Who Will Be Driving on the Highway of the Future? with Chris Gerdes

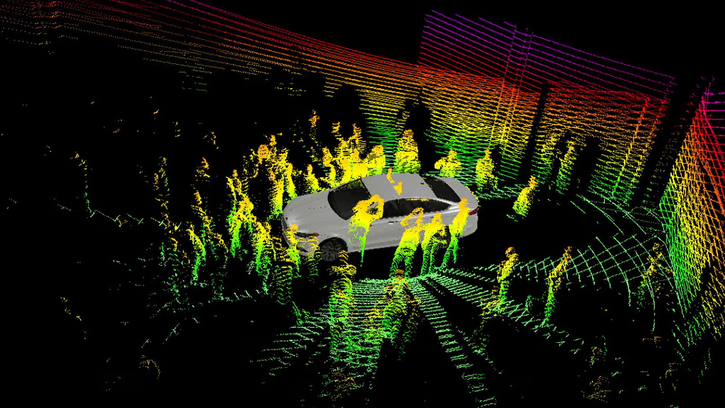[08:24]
It doesn't see what you see. The car has to take what it senses and turn it into a picture of the reality.